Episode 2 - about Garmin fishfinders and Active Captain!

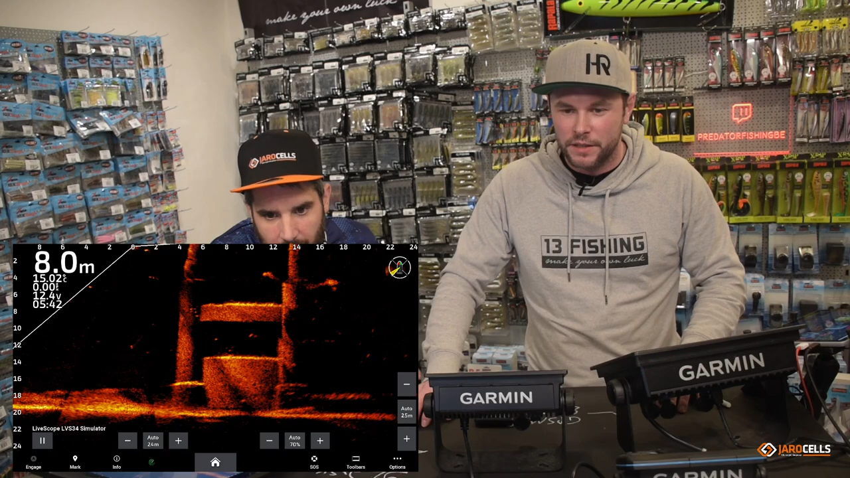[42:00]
On screen: depth 8.0 m
And then you will enter the raffle. Okay. But indeed, it was a bit discussing between the helm function on the 102 or the Ultra series and the GPS map series. So again, the live scope, the live sonar. So it means actually with traditional sonar, if you have 2D down imaging or side scan, you're always looking at the past,
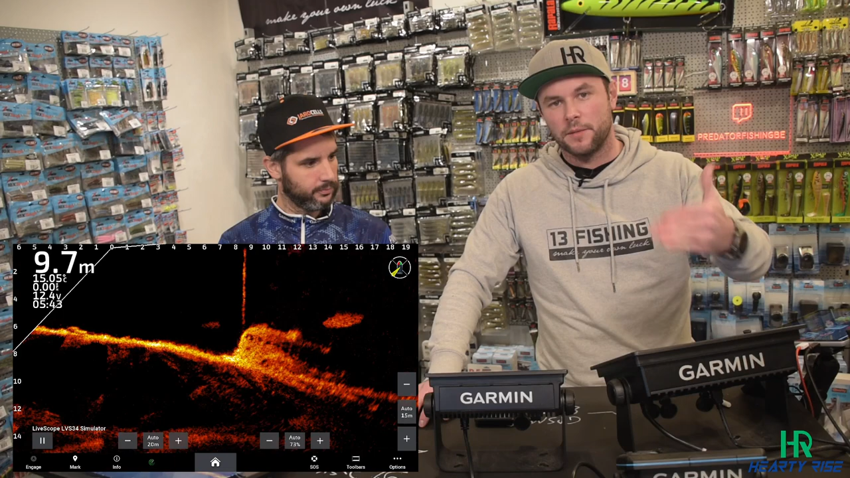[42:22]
On screen: depth 9.7 m
while live sonar, it's real time. In the demonstration here, you can see a school bus with some, fish around it,
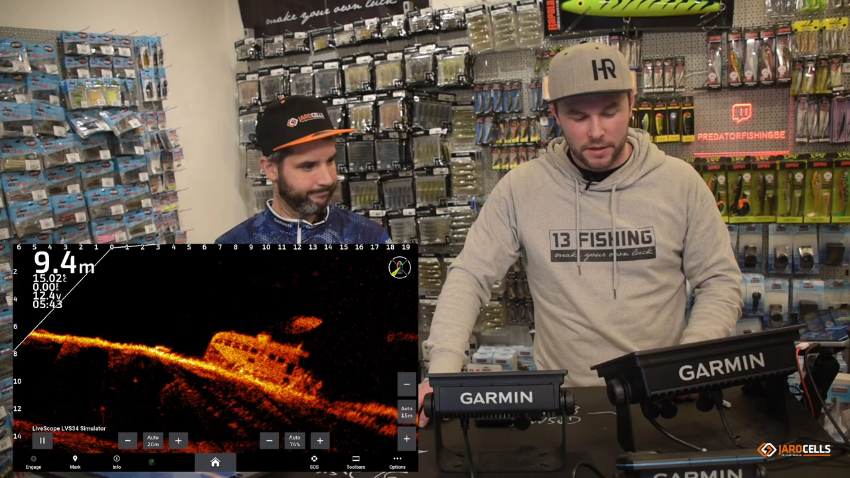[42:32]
On screen: depth 9.4 m
maybe a school of small bait fish above it. The cool thing is that you can see the amount of meters. Yeah, it's away from you. It's away and the depth.
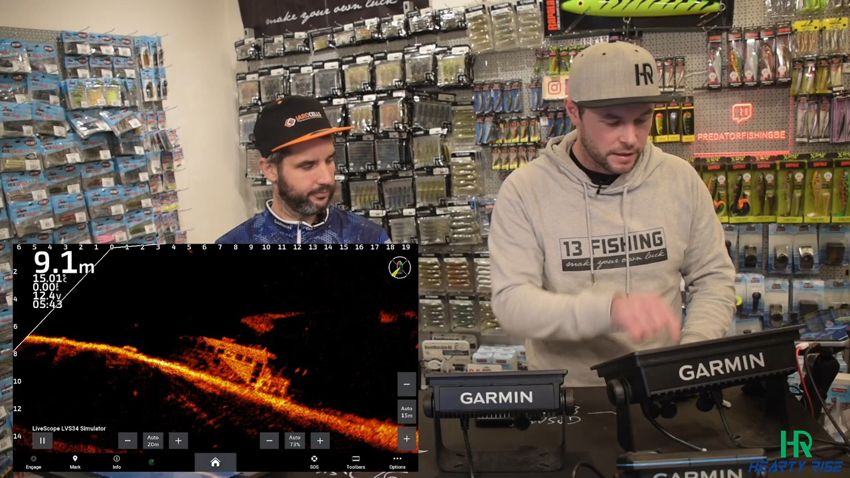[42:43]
On screen: depth 9.1 m
So we would say the school bus, let's say the middle of the school bus is now around 7 meters away and it's laying around 8 meters deep. Yeah. Okay. So that's that was really a revelation. Yeah, once you start fishing with it.
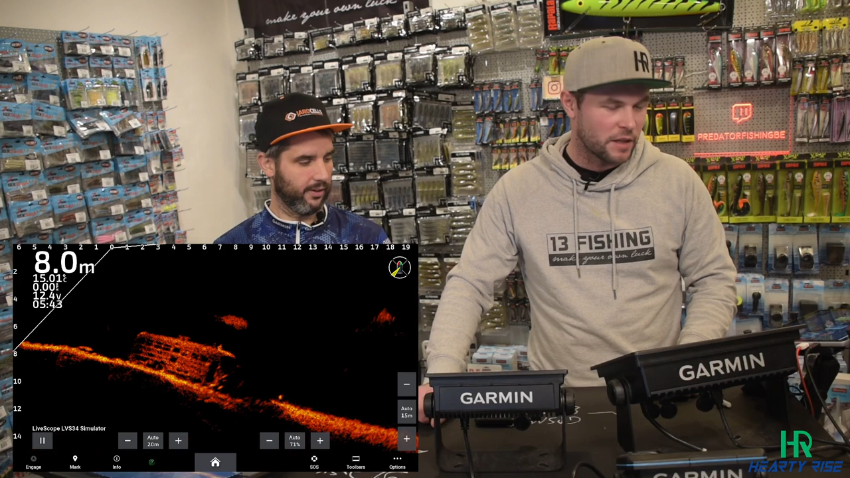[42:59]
On screen: depth 8.0 m
If you have seen the episode of last week, you can also always see that we always are fishing with the live scope. So you can see a lure dropping now. Yeah. Indeed, you can drop it on a particular fish or on a school of fish. Yep. And there he has, I think it's a crappy fisherman US. So, okay. Then you have another side of a live transducer, the PS30.
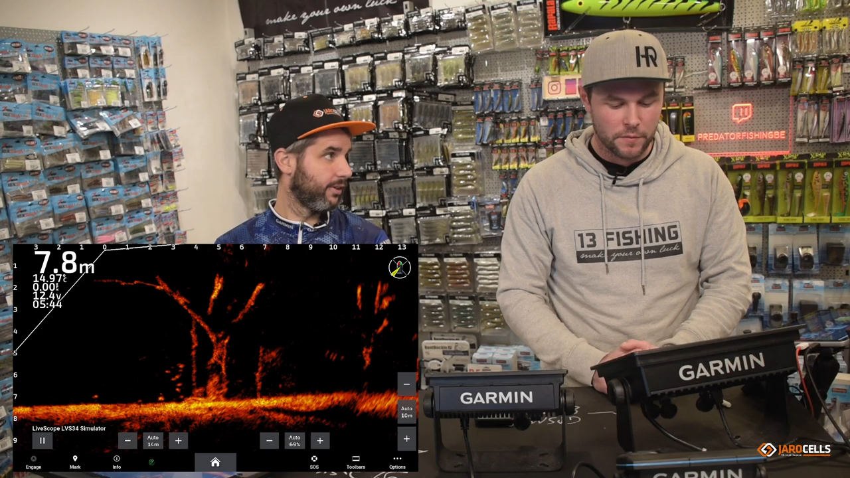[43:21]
On screen: depth 7.8 m
And this is a really different view. This is a wide angle view where the live scope is only 20 degrees and it's like a spotlight that you direct to where you are fishing. The PS30 is mounted fixed on your boat and goes in a triangle like this. Yep. And then I think it's 200 degrees. I don't know by heart, but we should have looked it up. Yeah, we should look it up. Okay, whatever.
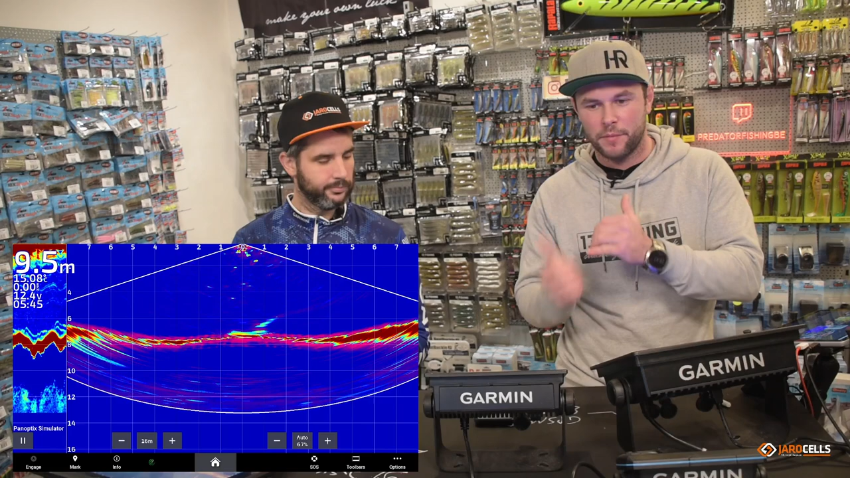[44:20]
On screen: depth 9.5 m
evaluating whether the fish is coming towards them or going away from them based on the things that they see on the PS30. We have a question. Can you see the difference of perch, pike and zander on the PS30? Yes, I think so. Yeah. Perch will be difficult, I think, on the PS30 to really see the difference between the white fish. Like a bream or a bream. Perch, you're going to see the difference. It's a bit harder reflection, but difficult to see on the PS30. The pike and the zander, you can really see the difference. A trained eye, if you exercise a lot, you will see the difference. Not only in the image, but the way they move A yep.
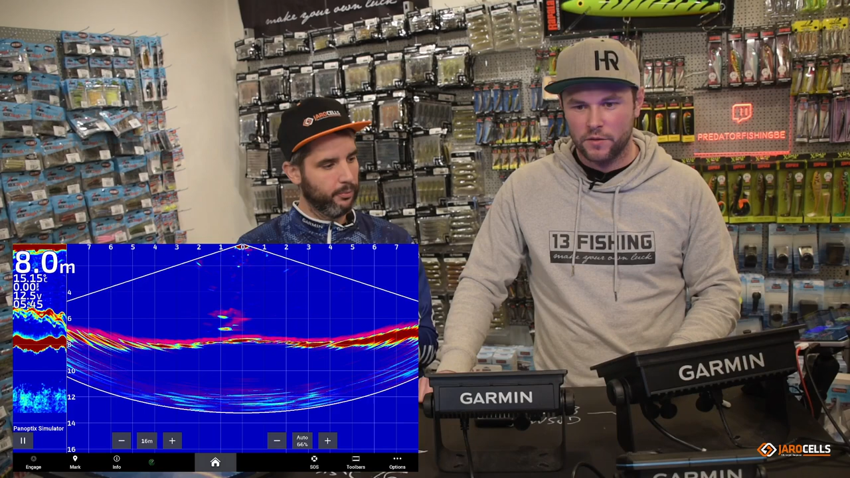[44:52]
On screen: depth 8.0 m
pike moves really different than a Zander. Or the way they approach the lure. Yep. It's most a lot of difference there. Then I have actually from my friend, which is Greg, I received a cool video that I will show you here.
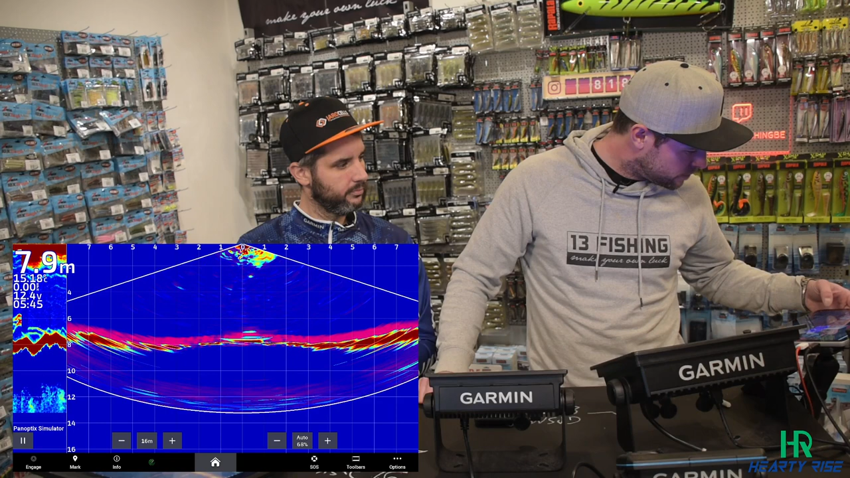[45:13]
On screen: depth 7.9 m
I hope it's working. There we go. Yeah, actually this is the view. You can see Greg is fishing on his belly boat and he has the PS30 and the live scope at the same time. He's actually approaching a big Zander, which he caught. It was a meter Zander, so it's something you really cannot miss.
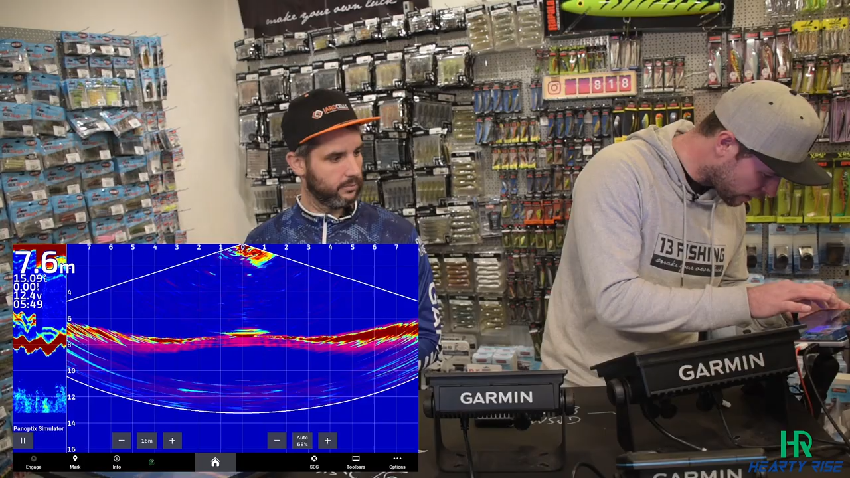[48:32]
On screen: depth 7.6 m
We will go more in depth into this one next week. What do I have to show you next? It's a cool picture of the live scope. Actually, here you can see us fishing. We are actually vertical fishing on Holland's Deep. And you see the live scope of Jeffrey.
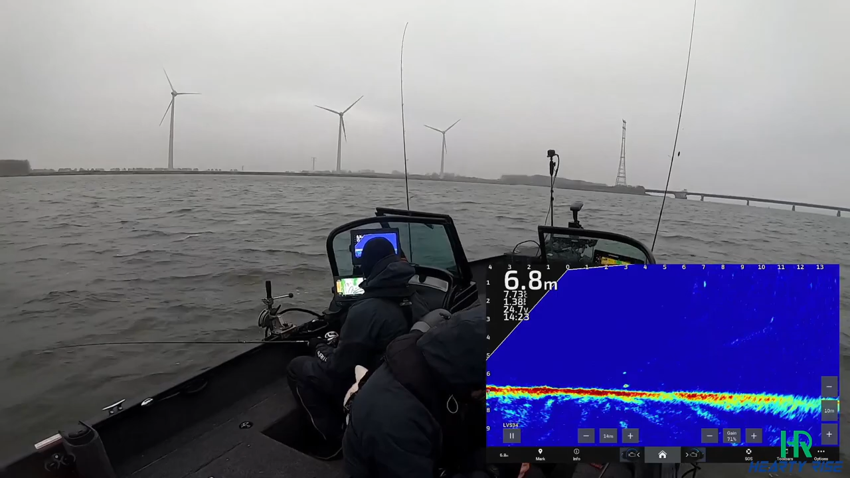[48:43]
On screen: depth 6.8 m
He is putting his bait just above the bottom, let's say 20, 30 centimeters. And there's a school of perch. He has a bite, but the perch misses. And then another one takes his lure. Yeah.
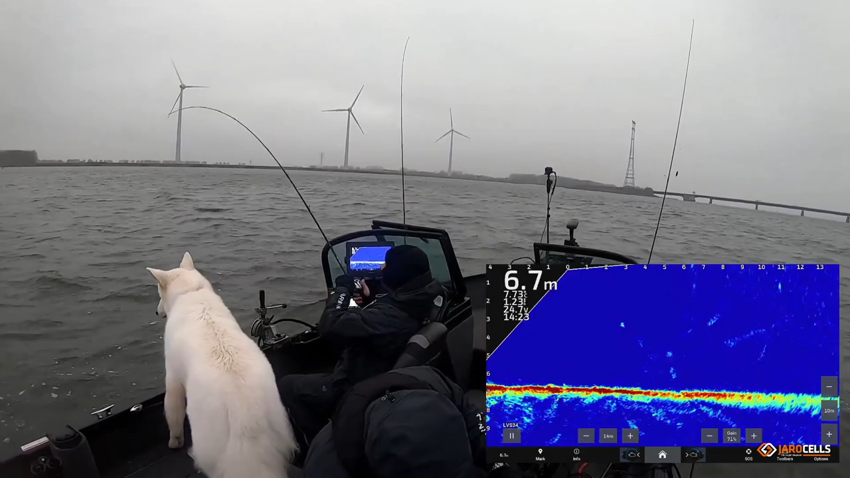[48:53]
On screen: depth 6.7 m
How cool is that? If you see that happening, if I wasn't fishing with a PS30, with the live scope, I wouldn't have caught the second perch. No. I would have a bite, I would have got a strike, I would lose the fish, I would be bummed out, reel up, look at my lure.
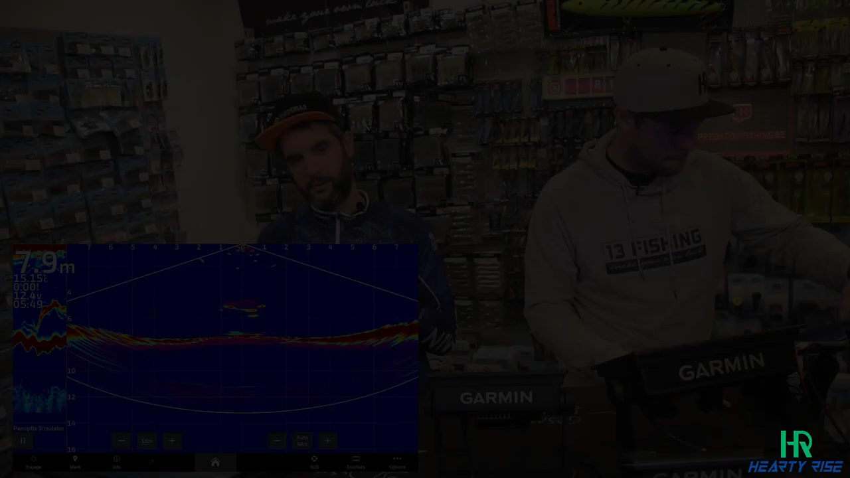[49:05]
And now I saw there was more fish laying still on the bottom, so I dropped it immediately. Yeah. First intent was to catch the same fish again, but the second one who gave the bite was even bigger, so I was thankful for that. Yeah, that was nice. So somebody is also asking, so for casting from the boat, would you only use a live scope? For casting from the boat, I think a live scope is indeed perfect. Yeah. It was his equivalent of his personal best 2 weeks earlier. Okay, so 2 meter Sanders. Maybe it was the same one, Greg.